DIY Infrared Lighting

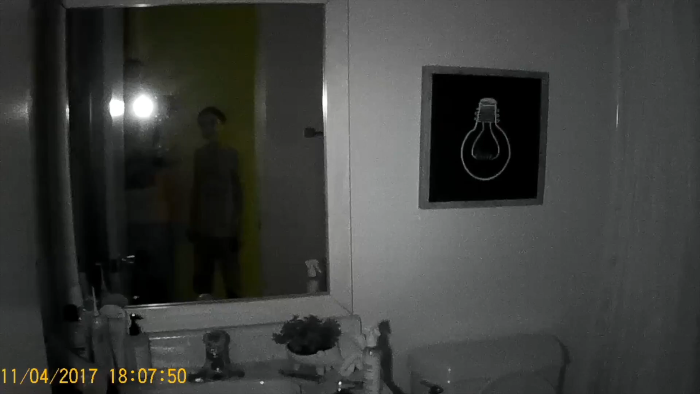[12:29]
And the second light should pop on soon. And you can see how really well lit the bathroom is.